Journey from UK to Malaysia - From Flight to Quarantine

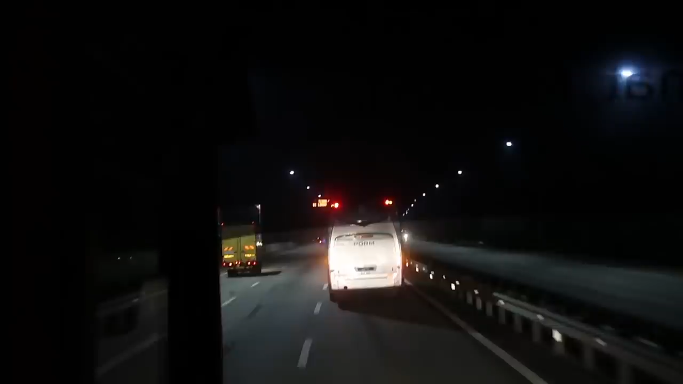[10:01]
The police also escorted us throughout the way.
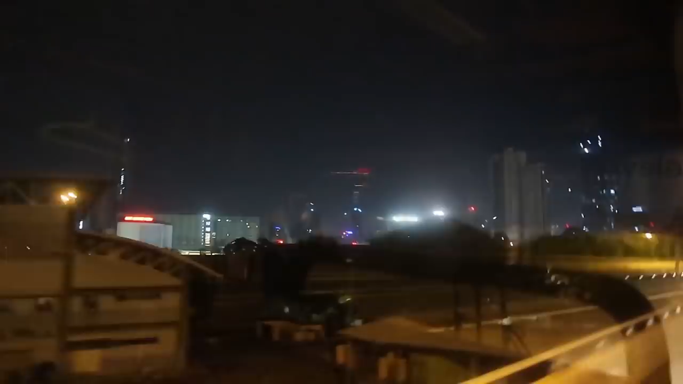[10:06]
Soon, we can see the amazing high-rise buildings of Kuala Lumpur and eventually reached our hotel in Bukit Bintang.
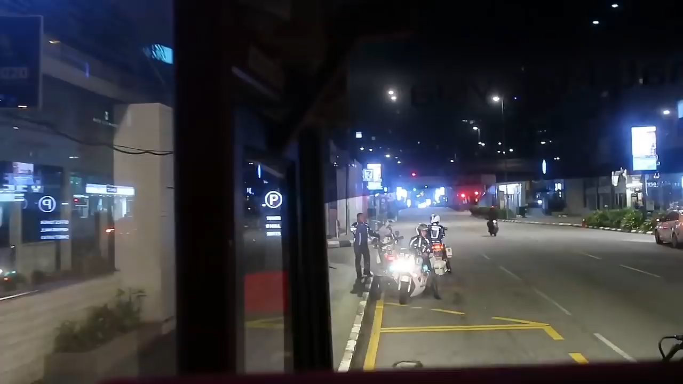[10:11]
The police were in front of us to wait for us and signalled us to turn into the hotel.